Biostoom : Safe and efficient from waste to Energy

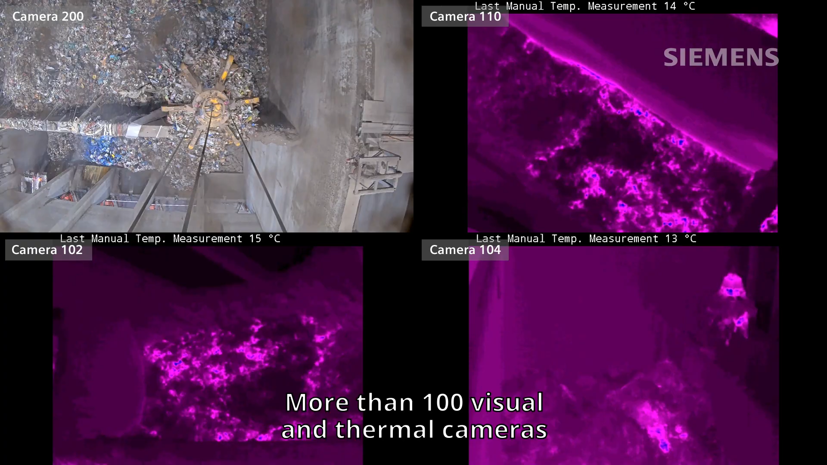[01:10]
More than 100 visual and thermal cameras and over 500